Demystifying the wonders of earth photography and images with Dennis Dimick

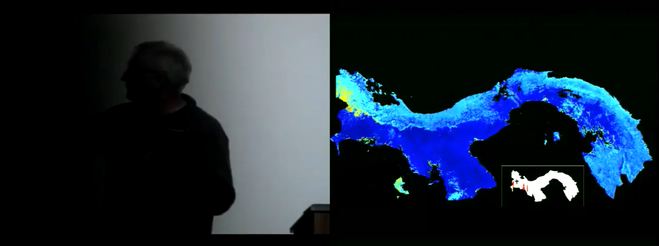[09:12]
This is Panama. And so he's flying this airplane over Panama, building what is essentially this map of the forests of Peru.
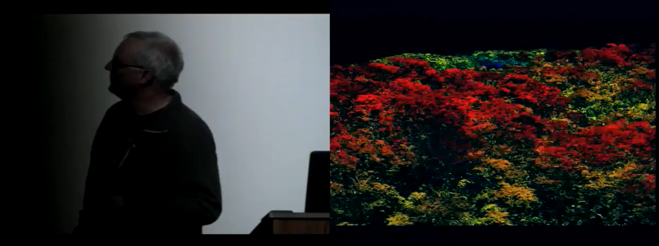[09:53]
You see, and this is the false color, but what you're seeing, red is healthy, different colors, they understand what these are. And then because they've gone up and they've clipped leaves and things, they actually can geolocate these trees and they can
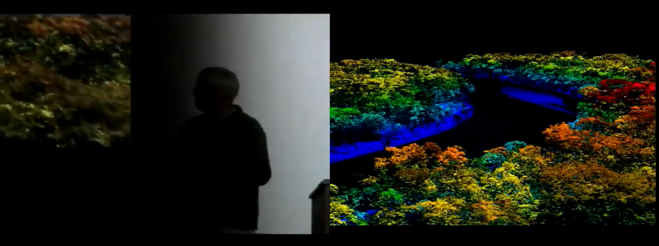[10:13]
coordinate between what they found on the ground with what they see from the air, and they can begin to build a library of knowledge about what kinds of trees there are in the forest. Well, what this leads to actually then, this is actually the first picture that was ever published.